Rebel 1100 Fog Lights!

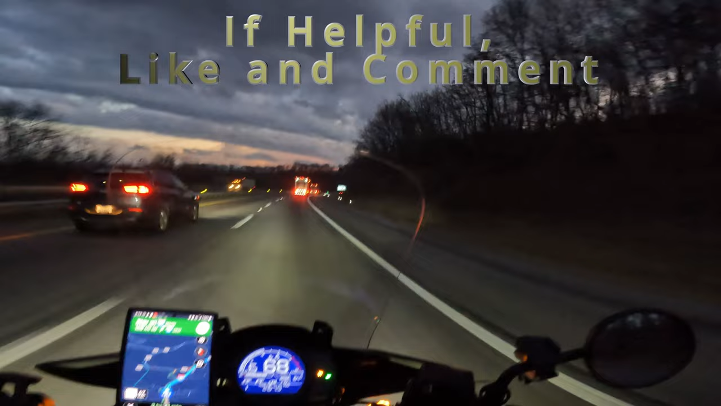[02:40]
so it enhances it magnifies that lumen value if you take a look at the truck ahead I think that's the target truck you see watch watch for the high beam there you see that would blind somebody this doesn't
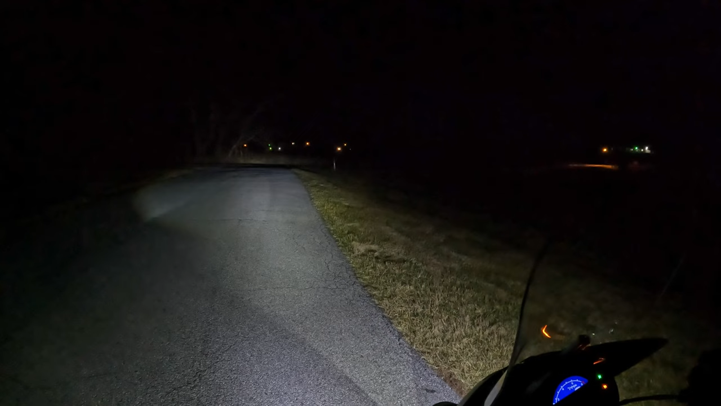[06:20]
remember all the dark areas over here look at the difference now look at the OEM light and where it is you see the line at the bottom look at where the focus beams of the auxiliary lights are you see where it is right there in the middle so it's not blinding the other drivers what they can see is light reflecting from the ground up not the actual light itself once again do you see where they are
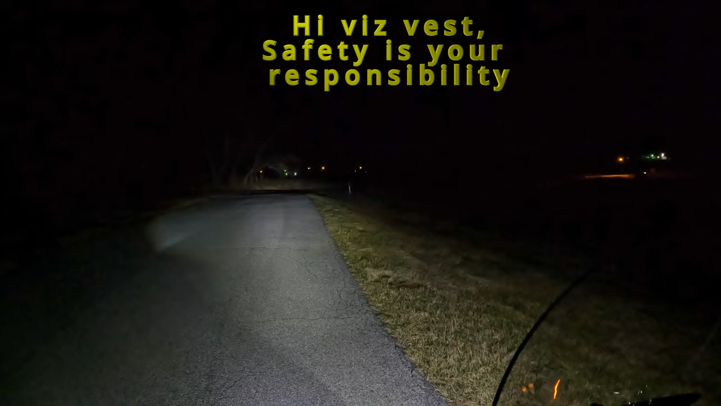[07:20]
does make a difference when you're riding and we're going to be doing some testing out on the highway so you can see in the real world what it actually looks like and what difference it makes okay I'm going to turn into a dark road so you guys can see what the OEM light does
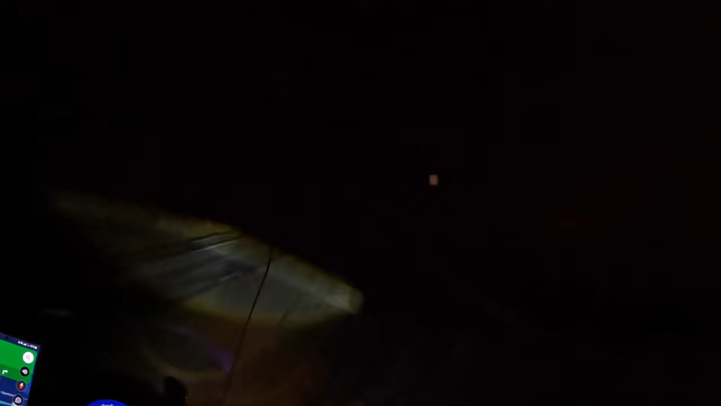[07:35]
do you see that now look at the difference do you see what a difference that is
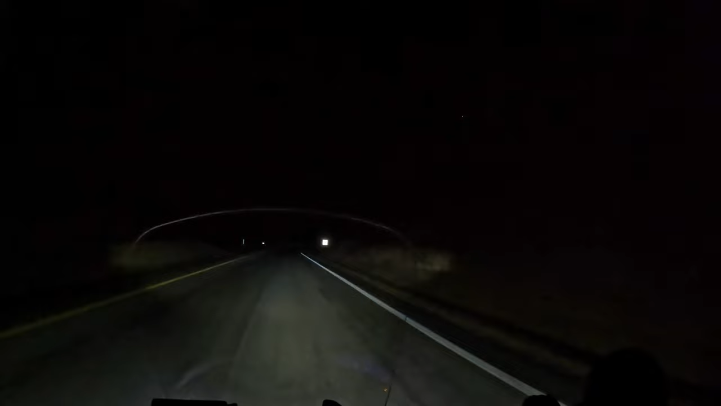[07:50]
look what you actually can see with these lights on and look now what you can see now is the OEM light and these are the auxiliary lights once again